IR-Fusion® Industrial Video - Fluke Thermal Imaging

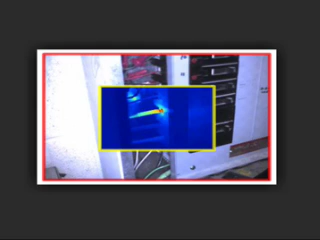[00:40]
IR Fusion technology doesn't just overlay the image, it aligns the two on the imager for a more accurate view. Unlike some others, IR Fusion is fully supported both in the imager and in the included software.
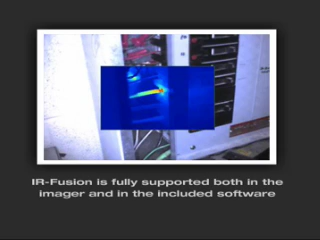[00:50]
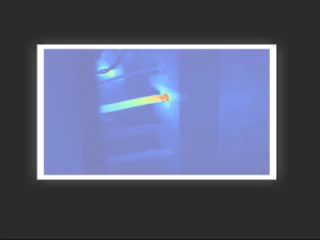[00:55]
In this example, the infrared image shows a sharp temperature difference, indicating a potential problem area.
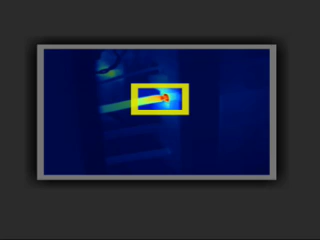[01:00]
Only Fluke offers precisely matched pixel-for-pixel
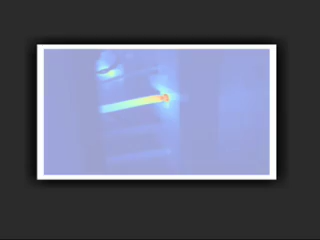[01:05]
fused images for high-accuracy imaging.
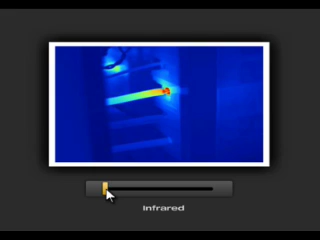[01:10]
Fluke IR Fusion shows the problem in the infrared image, the location in the visual image,
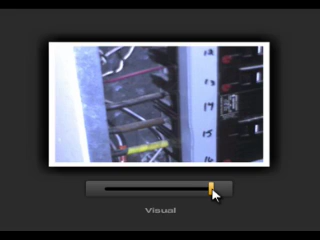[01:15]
and the picture-in-picture mode allows you to see the precise location,
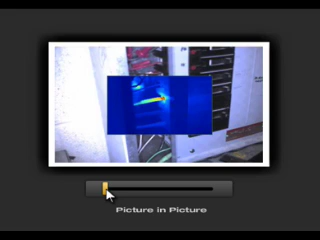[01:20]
providing you or your maintenance team a frame of reference so problems can be fixed quickly and easily, or monitored over time.